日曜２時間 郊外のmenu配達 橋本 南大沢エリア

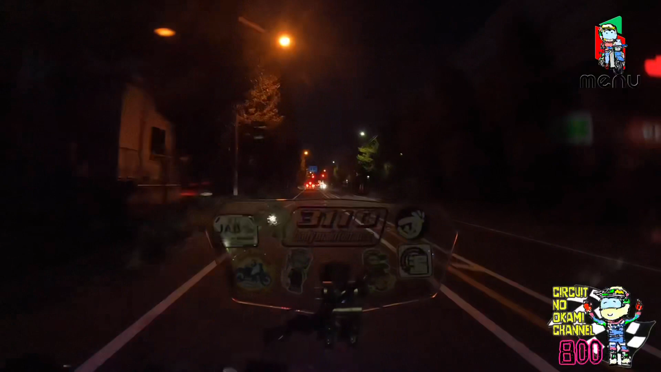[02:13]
だからねいつもよりそうこのファーストキッチンのあるミスターマックスまでの道のりもね3,4分早くつけるんじゃないかなと思ってます距離にして結構あるんだよね時間にしてね
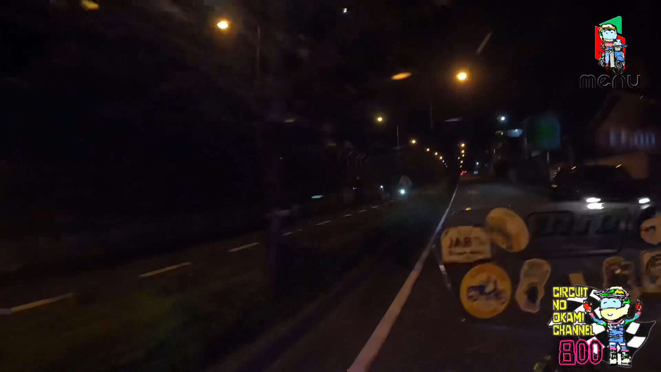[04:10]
せっかくのブースト料金がもらえなくなっちゃいますからねその辺慌てないように左側は米軍の施設となっています塀がね塀というか金網がこの辺は最近変換になってこっちまだ使いにくいがないみたいなんです
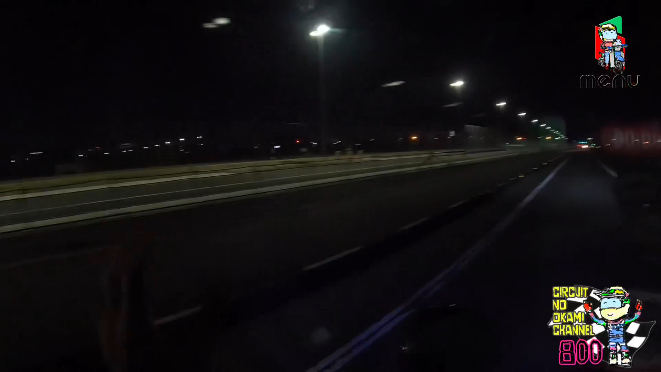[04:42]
こっちはね今一部グランドになって何やってるんだろうなサッカーとかラグビーのグランドになってますね
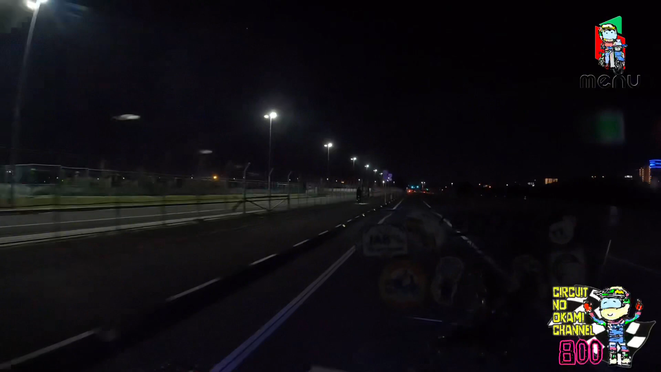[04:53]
まあそのうちなんか駅がね小田急線とばはこっちに延長するとか話はずっと昔からあるんですが全面変換になったら線路が伸びてくれるかもしれないです
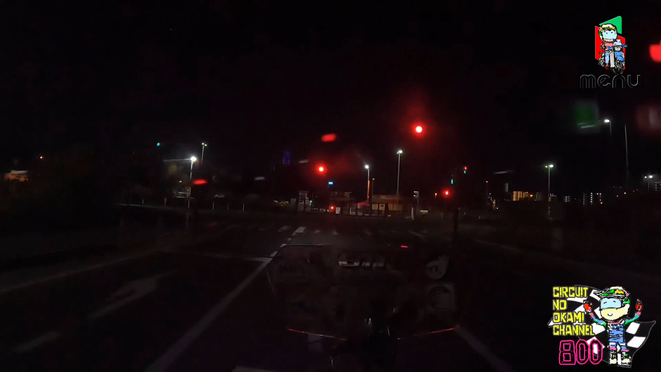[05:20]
向こう側はまだ米軍の施設ですねそれであの右曲がるとですね相模原駅なんですがこの道がですね繋がってないんですよ繋がってないからバイクを押していく形になります
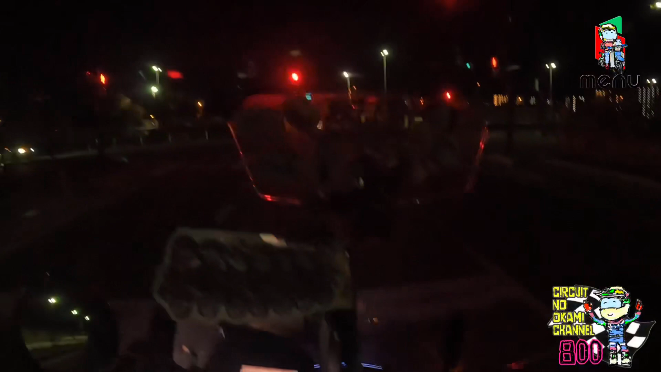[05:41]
この道をですねなぜ繋げないのかが
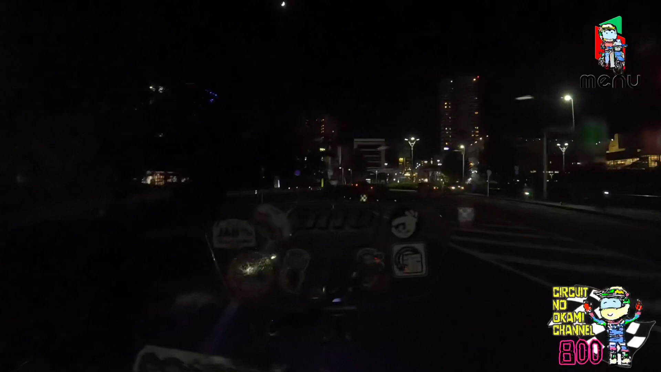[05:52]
いまだに不思議で仕方がないですねここでUターンになっちゃうんですよで配達員はここを押すと行きましょう
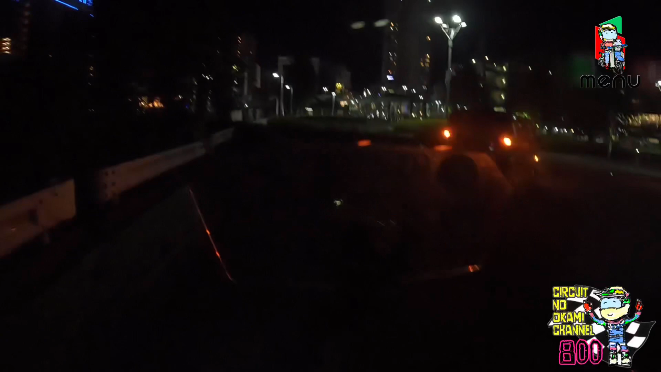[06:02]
そこが相模原駅なんですよねなんか相模原駅のこっち側って何にもないんだよねよいしょ
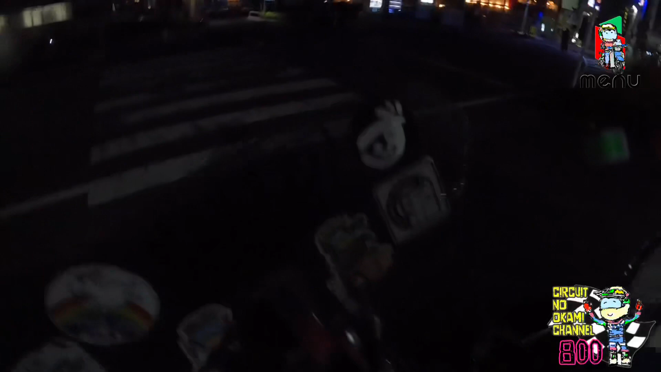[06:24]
はいではスタートですおっとっとっとここの病院に骨折鎖骨を折った時はここの病院に来ました
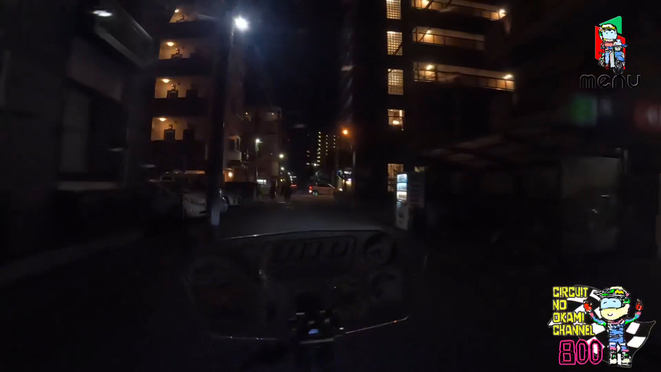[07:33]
はしぼとアリオに到着です
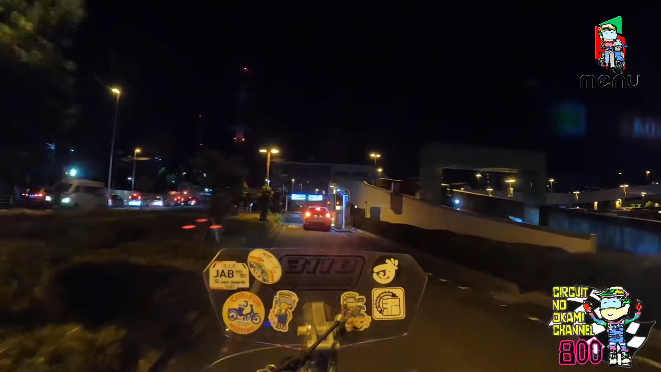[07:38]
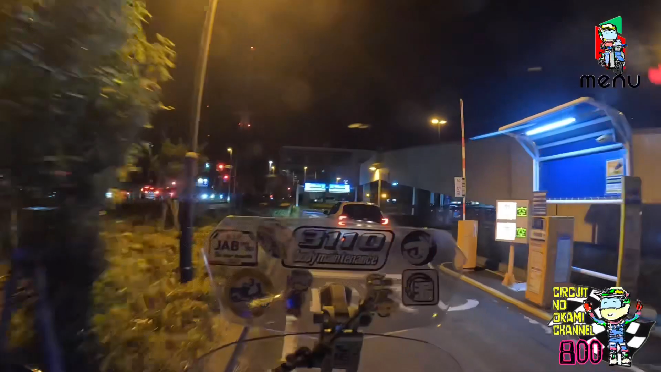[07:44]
さあ、早く行ってよいしょバイクはこの脇を通っていきます
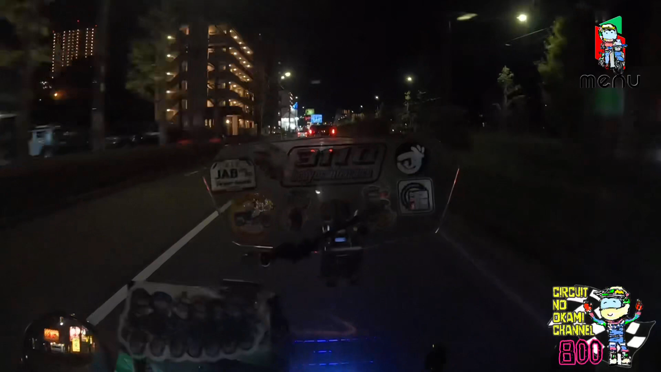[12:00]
この辺はマンションばっかりですが